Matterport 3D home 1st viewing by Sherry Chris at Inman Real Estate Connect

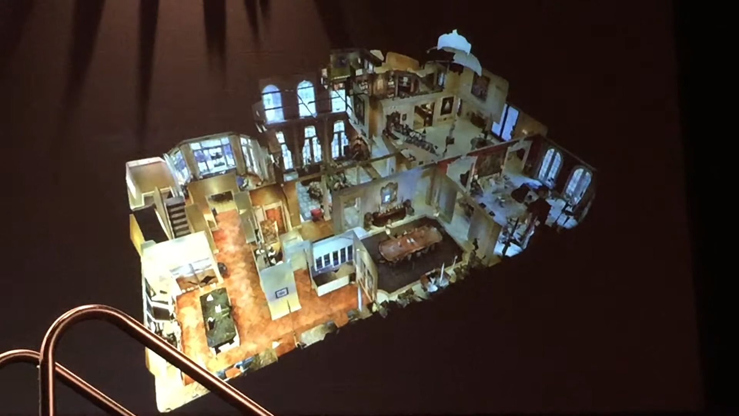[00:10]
And so this is a 3D floor plan that lets you
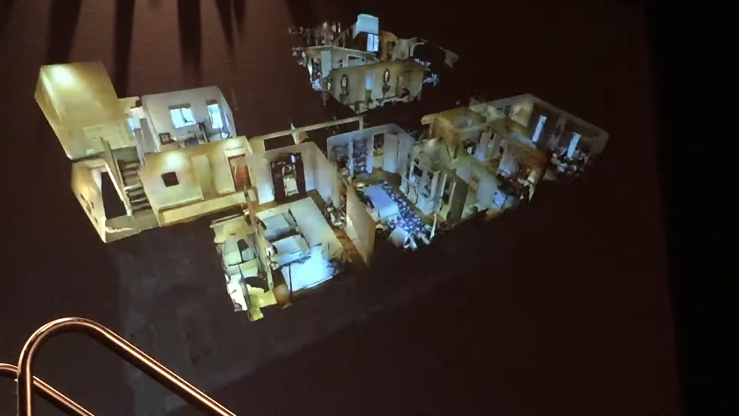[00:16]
isolate each of the individual floors and look at them one by one, at the same time that you see how they fit in context with the entire property.